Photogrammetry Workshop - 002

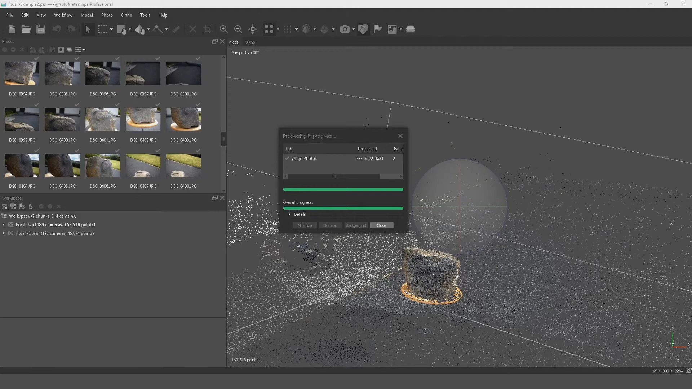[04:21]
so now both of my chunks here are processed so i've got back and i've done what's called a batch process and i'll show you that step just in one second this is the result of aligning the photographs we can turn on this little show camera image here and this will show us where our photos were um
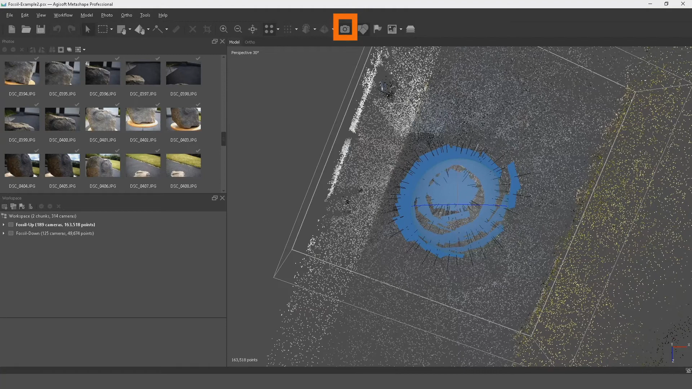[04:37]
if you think back to the video where you it showed me walking around the objects
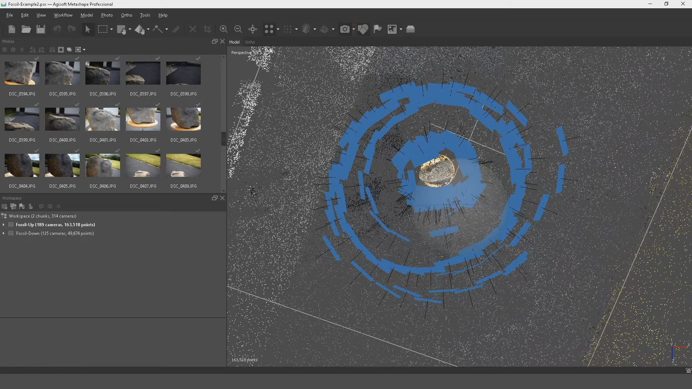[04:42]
you can see me walking around here and then moving closer to the object moving back and forth and then this is when i turned the object upside down
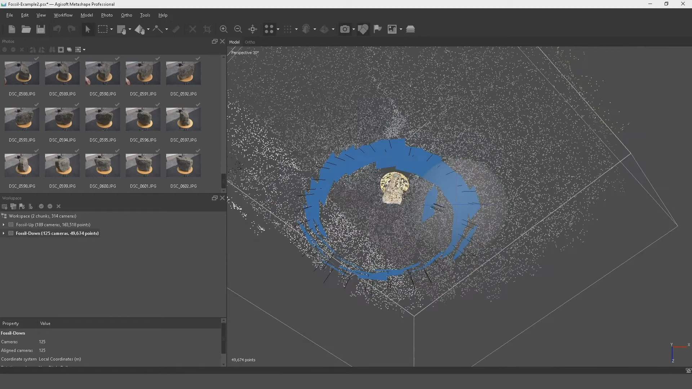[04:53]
and again we're walking around the object and here's where i had a couple of cameras just where they were stationary i must have taken one or two shots at the same time so we can look here as well
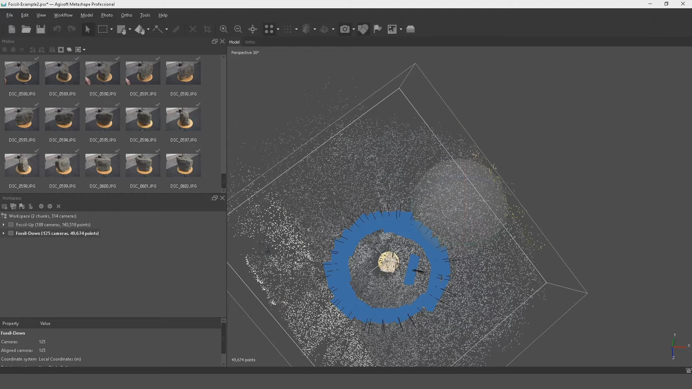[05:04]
125 photographs are aligned and 189 so that's exactly the amount of photos that we put into this that's pretty good okay i'm going to turn off the
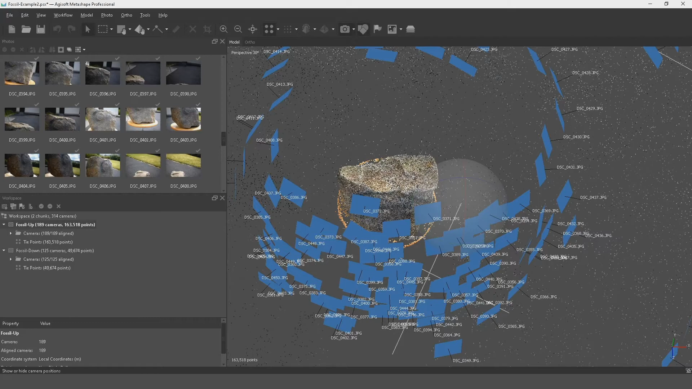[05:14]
cameras here again now if we press this little button up here it resets the view to
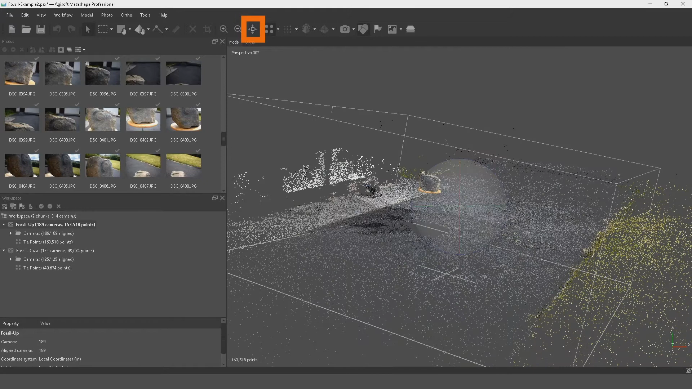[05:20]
the way the cameras are aligned with inside the software what i like to do at this stage is to just realign this a little bit um
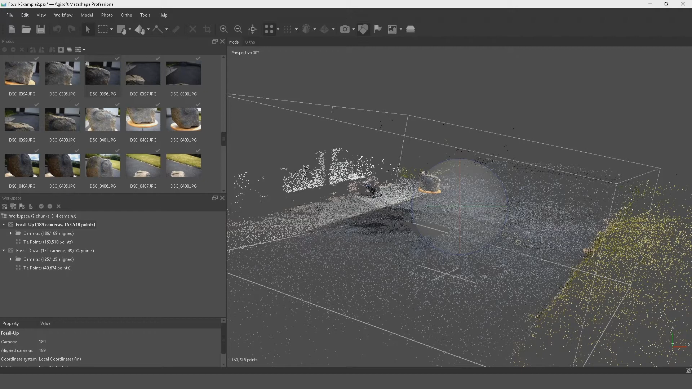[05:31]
so what we're going to do first is move the object we're going to rotate the object first you can see then we've got this little x y z
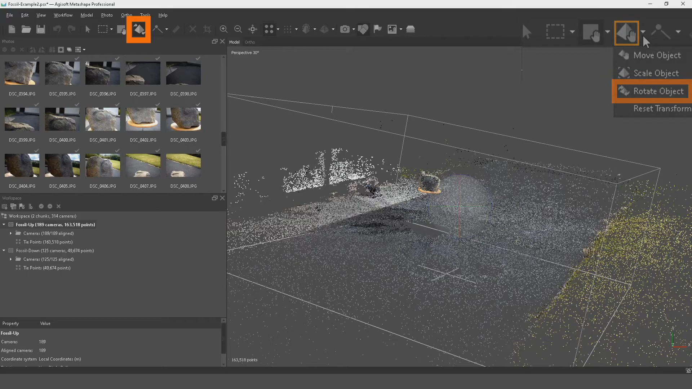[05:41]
these little colors red will move it this direction on the x axis z moves the vertical axis
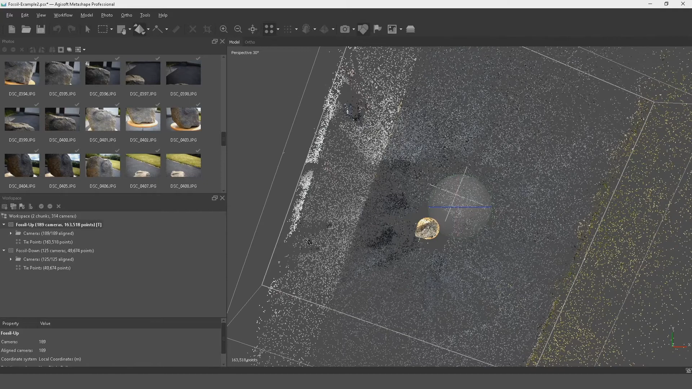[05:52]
and then y moves that lateral axis what we can do is press 5 on the keyboard and then you'll change this to or the graphic mode which means we can look down directly at the object and we can line things up a little bit better you don't have to be 100 perfect with this it's just getting a roughly aligned view onto the object here and
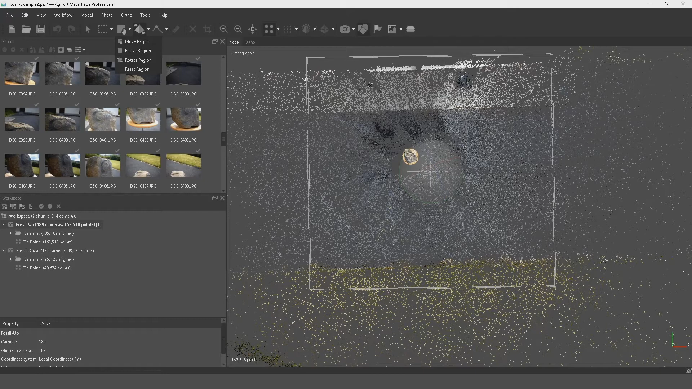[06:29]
then we can slowly rotate that around okay so the next stage was this little box around our object here we're going to move that box so this little icon here is our region and we're going to first of all resize the region you'll see
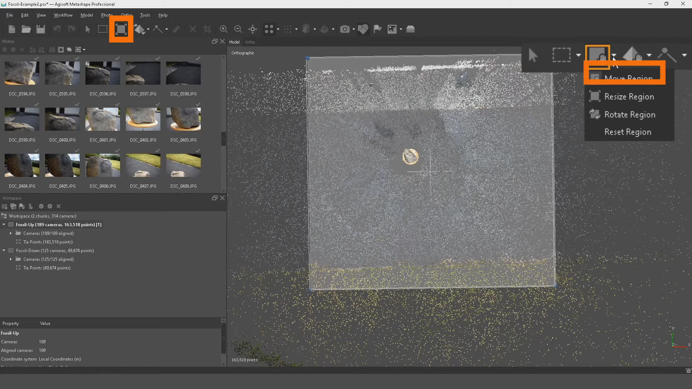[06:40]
these little uh dots at the end we can grab those and move them in towards the object all of this stuff on the outside then is completely ignored we don't have to worry about that we can come back then and rotate the region and this will help us to align it to the object a little bit better again it doesn't have to be 100 perfect here
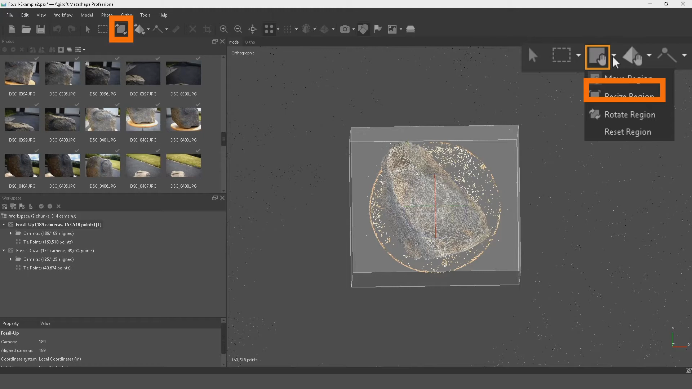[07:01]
we're just trying to be able to see down through us and
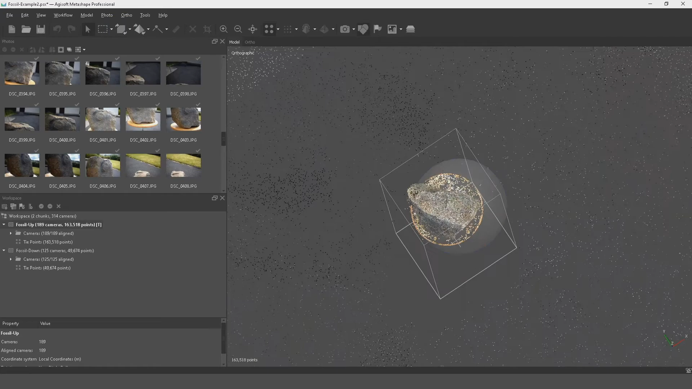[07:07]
then if we rotate this i'm just using the little arrow pointer here to do this
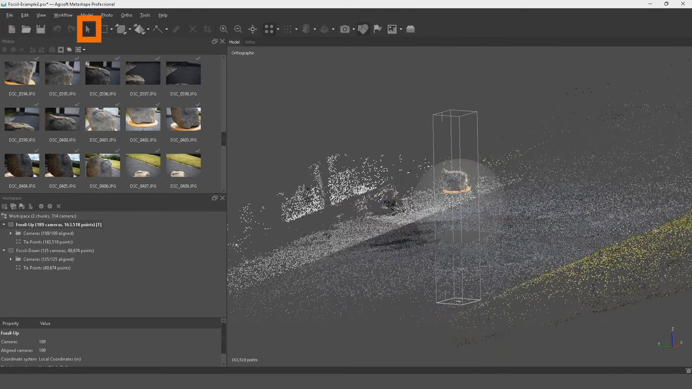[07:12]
you can see that our xyz is actually moving when we do it that way and then we're going to resize the region bringing this down and bringing this
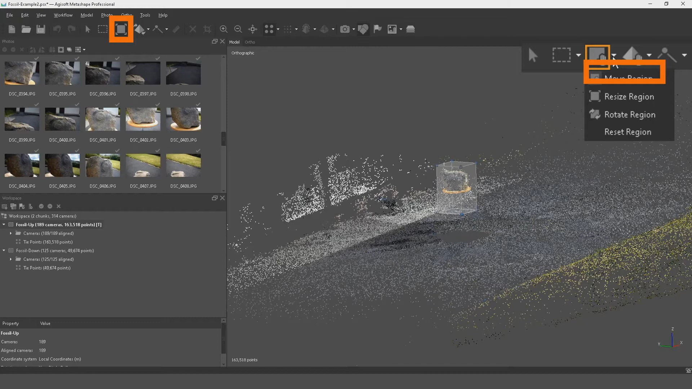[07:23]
one up and this is all data that we don't want now again we're going to resize the box just as we get a bit closer in here
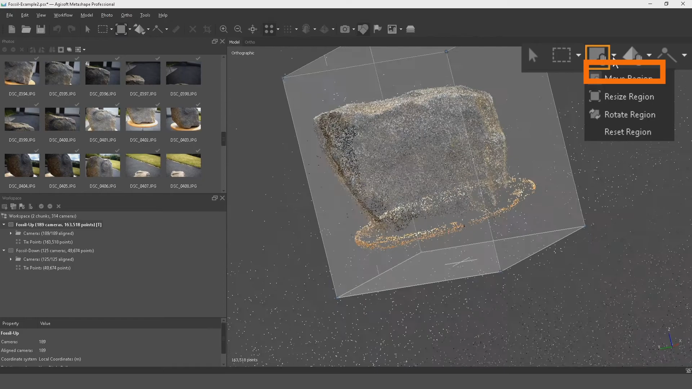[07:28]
i'm just going to come to kind of a side view onto the box
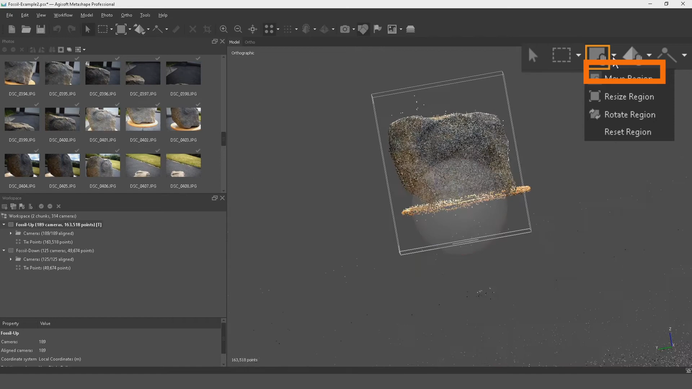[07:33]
here we go and then i'm going to resize that region right down as close to the object as i can get
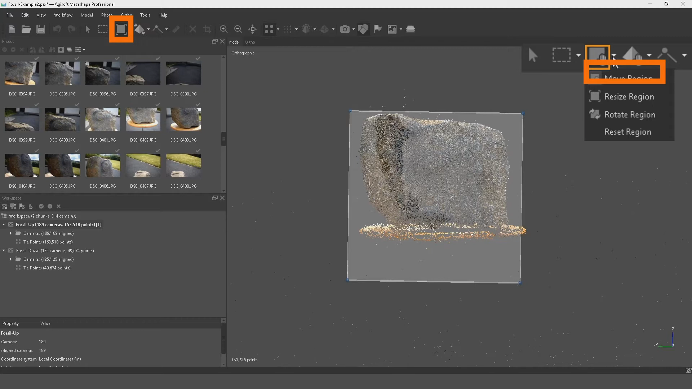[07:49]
and then the same with the bottom i'm going to bring that up as close as possible